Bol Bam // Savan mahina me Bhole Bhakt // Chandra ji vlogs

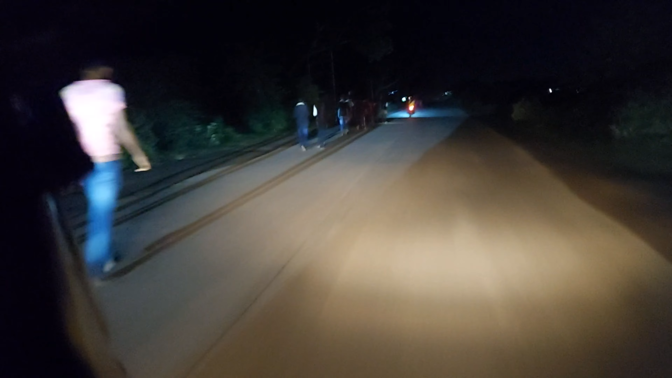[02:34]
पहुत मैया रहे हैं यह लोग देख सकते हैं पहुत जादा फीड़ एक्टम जुण पने बोल यह भाम के वासी जो है ले वह जा रहे हैं पेडल यह आ जा रहे हैं